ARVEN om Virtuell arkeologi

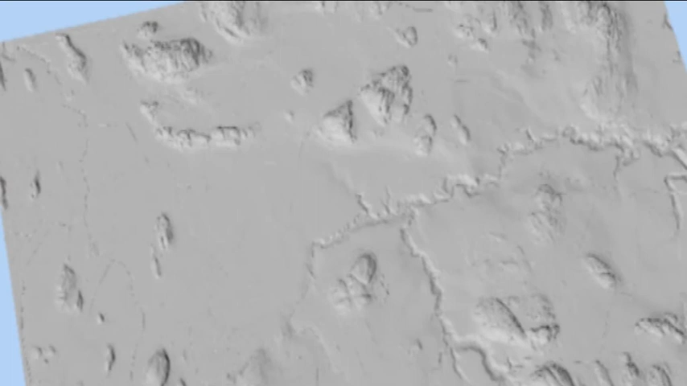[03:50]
Og det man da får ut av det, er at man får laget en terrengmodell. Og det skytes da på punkter som er så tett, at det er 12 punkt hver kvadratmeter.
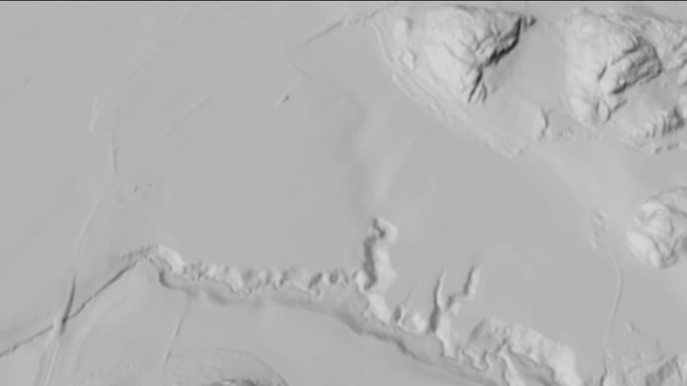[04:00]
Og da får du dette landskapet i veldig stor grad av detaljer.
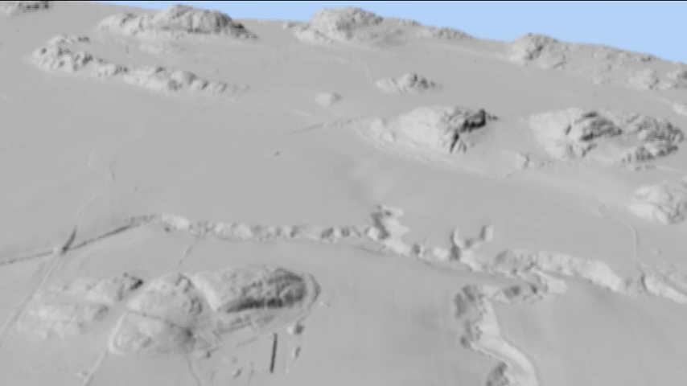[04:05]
Og det aller flotteste er jo at her ute på jorda her kan jo alle tenke seg at man får gode resultater når man flyr over.
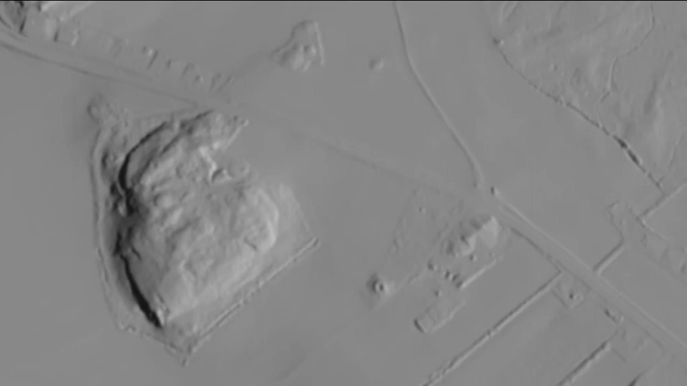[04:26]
Når vegetasjonen er borte, og jeg får det inn på PC-skjermen,
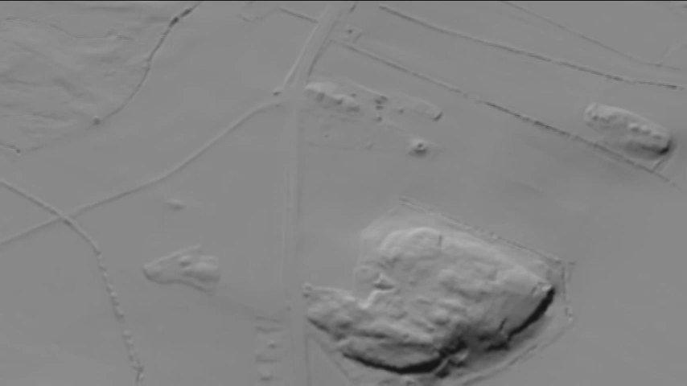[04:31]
så kan vi altså ved hjelp av en kunstig lav solhøyde få gode skygger, og så kryper nærmest kulturlandskapet ut av skjermen.
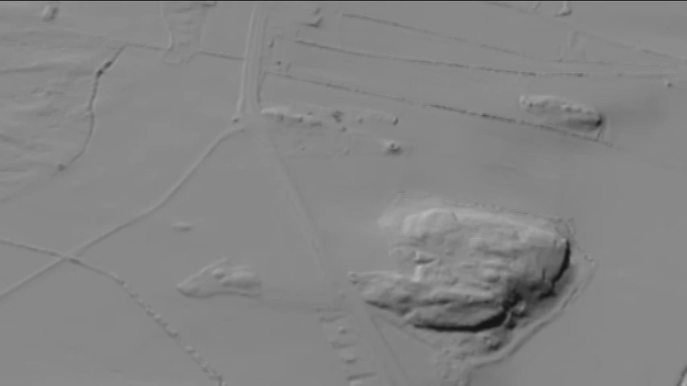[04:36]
Knut, nå er vi på en gård som heter Aske.
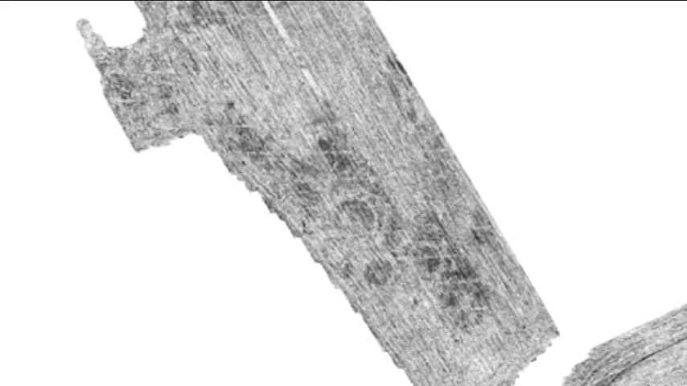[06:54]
eller lagargræns, lagargræns mellom en gropp og den omgivende mark, eller en stålpol.